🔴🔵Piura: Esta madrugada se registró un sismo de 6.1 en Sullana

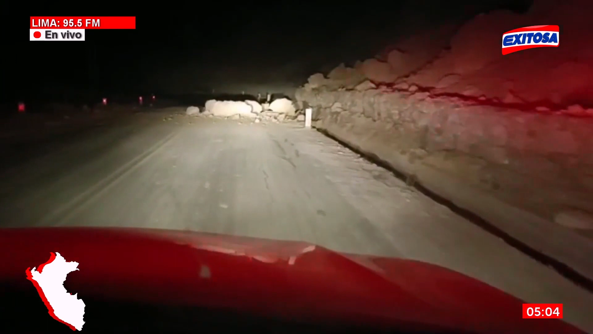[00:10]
Suyana, Piura, norte del país, no todavía aclaraba el día.
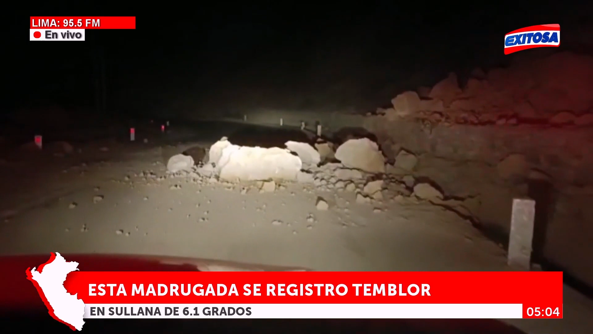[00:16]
Hoy, exactamente a las 3 y 26 de la madrugada, la oscuridad,
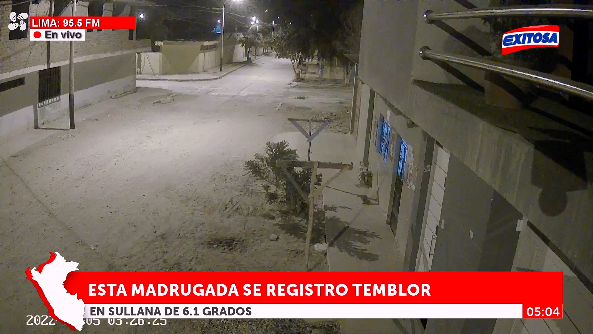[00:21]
por supuesto, hacía parte de la vida de Truquillo, Berrón de Suyana, en Piura, cuando ocurrió este sacudón. 6.1 grados en la escala de Richter,